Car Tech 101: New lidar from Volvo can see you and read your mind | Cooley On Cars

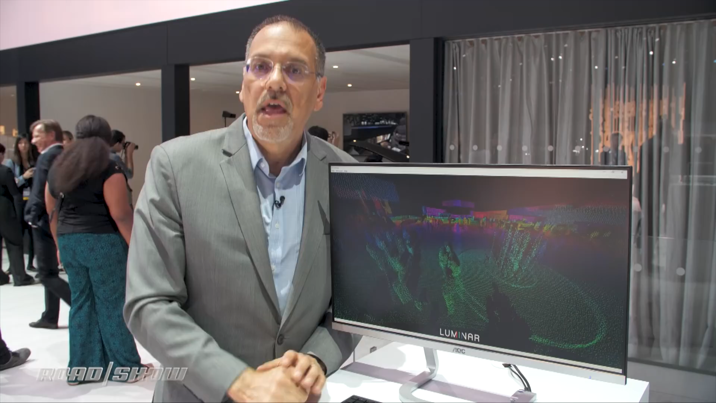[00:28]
But here's another way of doing it. Here's an image from something called a Luminar LiDAR.
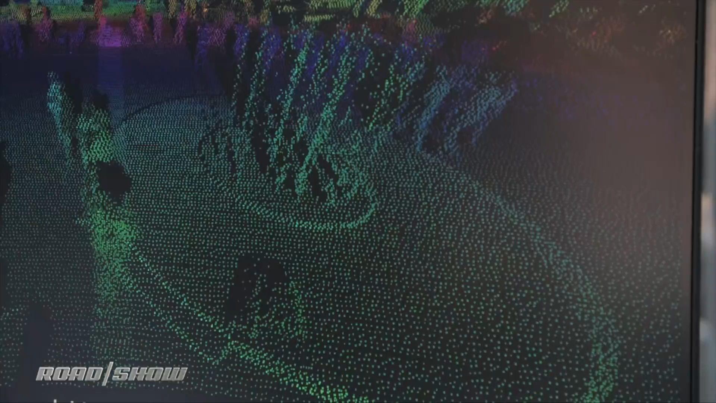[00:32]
Luminar is doing things a little differently.
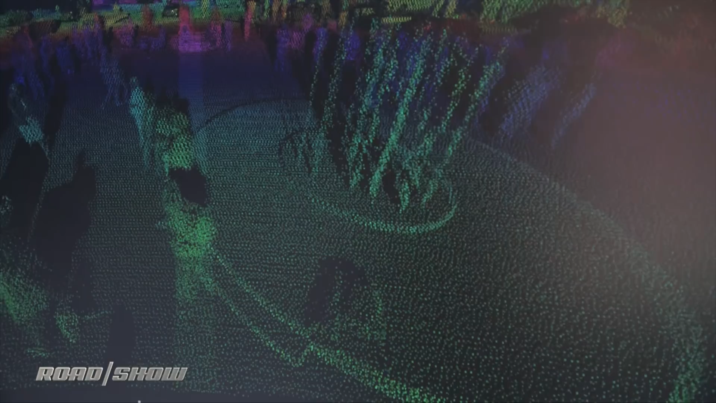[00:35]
Instead of having all these emitters and all these eyes looking out there and this rotating thing, they basically got that.
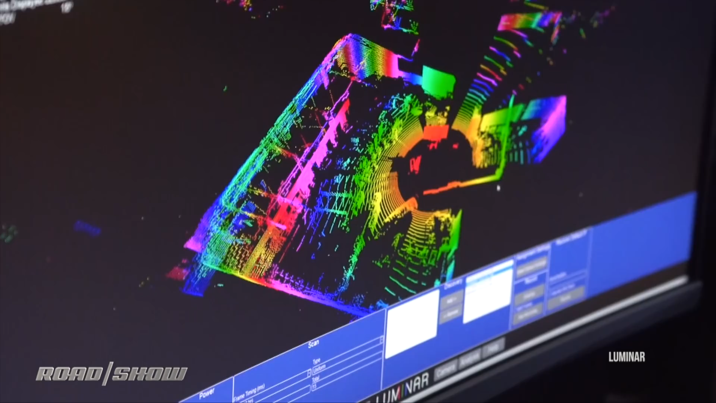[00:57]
and takes snapshots millions of times per second to build an elaborate image.
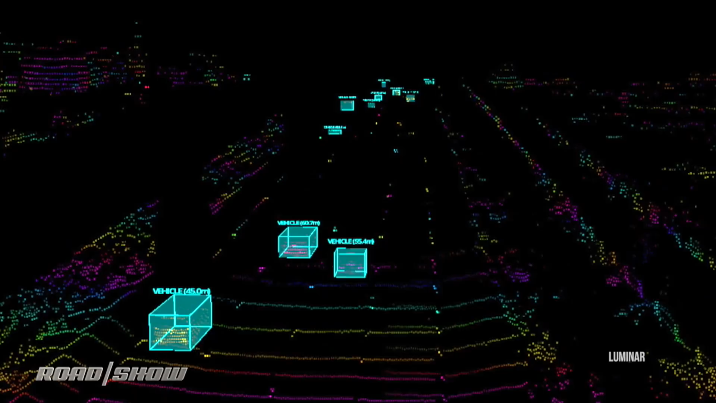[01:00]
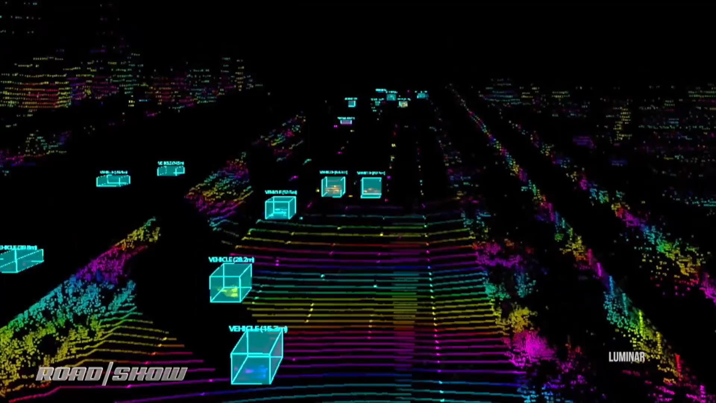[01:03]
That makes for a more compact non-spinning LiDAR unit.
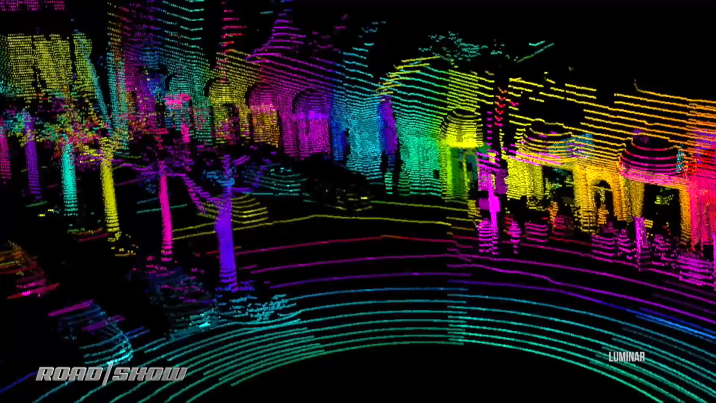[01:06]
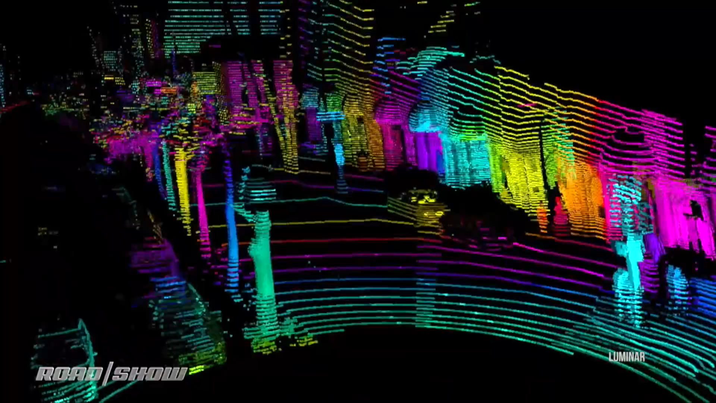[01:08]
It also works emitting an unusual wavelength of laser light, 1550 nanometers versus the lower spectrum 905 nanometers.
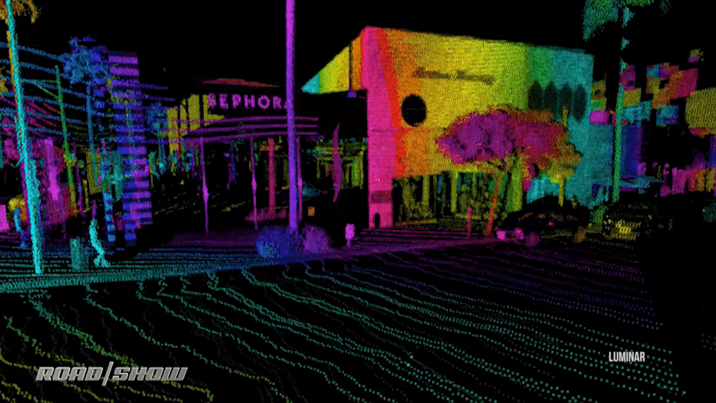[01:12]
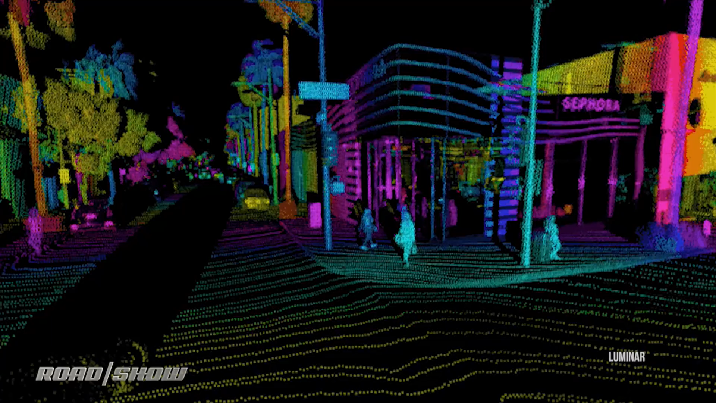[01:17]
What that means is they can bump up the output power to see further out in the dark,
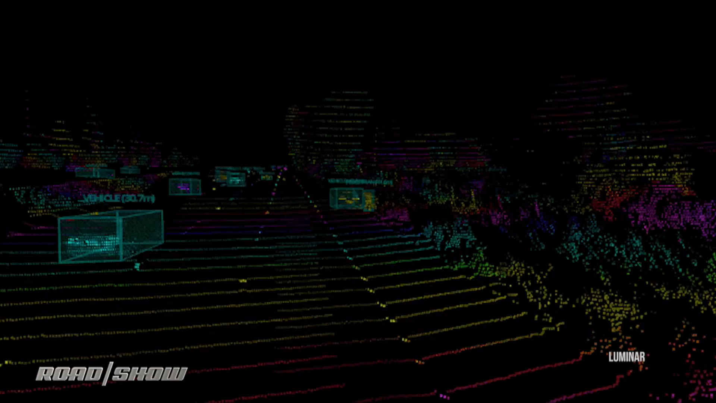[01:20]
yet without being hazardous to the retinas of eyes,
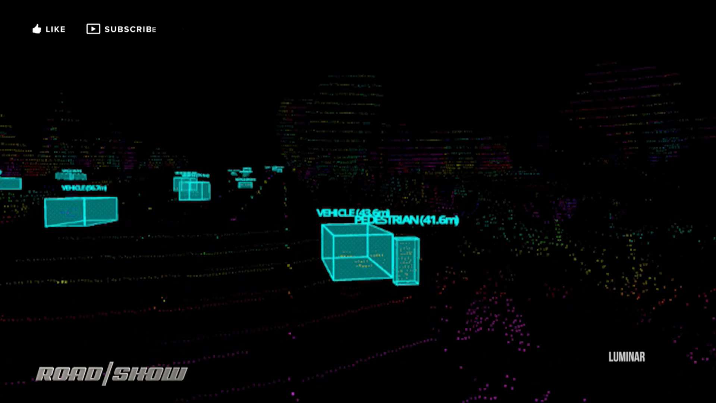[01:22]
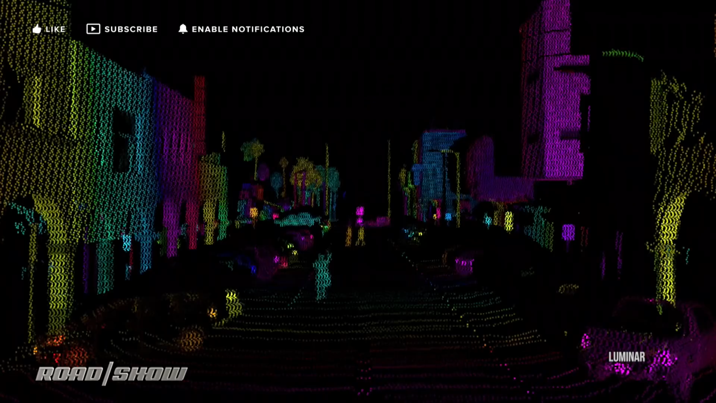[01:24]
as such long-reaching power would be if you use 905 nanometer.